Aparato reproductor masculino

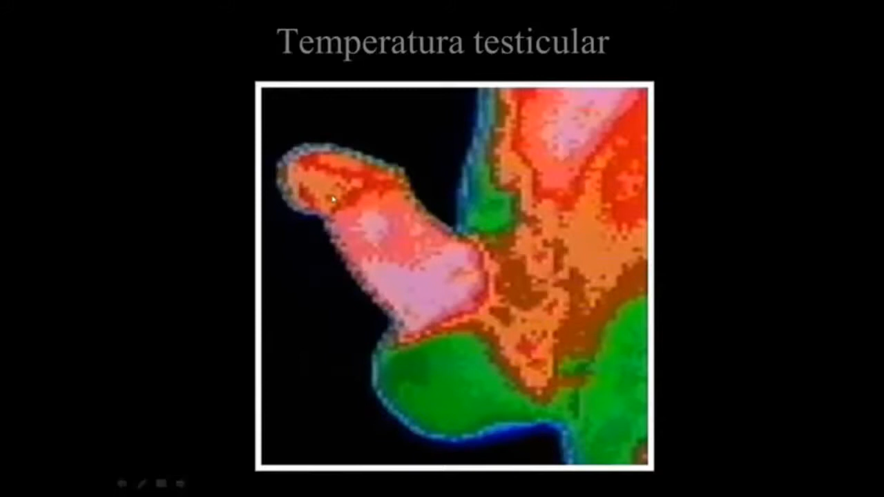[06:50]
tener una temperatura algo inferior que la cavidad abdominal en la cual se podrían haber situado. Aquí podemos ver, mediante esta fotografía infrarroja, cómo estas zonas son calientes, esta zona también en erección se ve mucho más caliente el pene, ya que como luego veremos, la erección del pene se consigue gracias a la inyección de sangre, y cómo los testículos están más fríos.